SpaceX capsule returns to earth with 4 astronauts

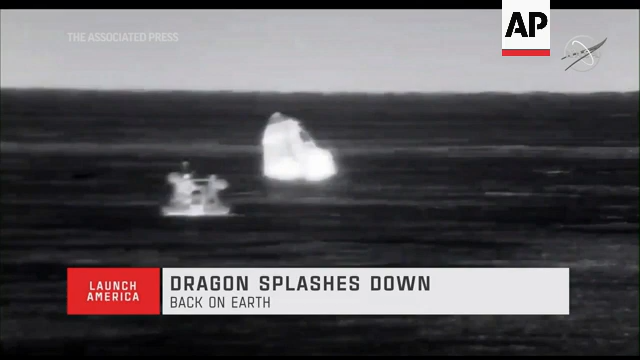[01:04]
Again, rigging is where an employee as part of the recovery team will physically climb on top of Dragon and attach hardware necessary to hoist Dragon up and out of the water.
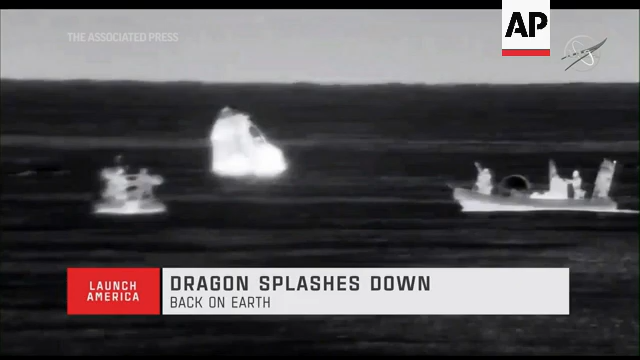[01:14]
Recovery ships also arrive at this time as splashdown and been recovered once before.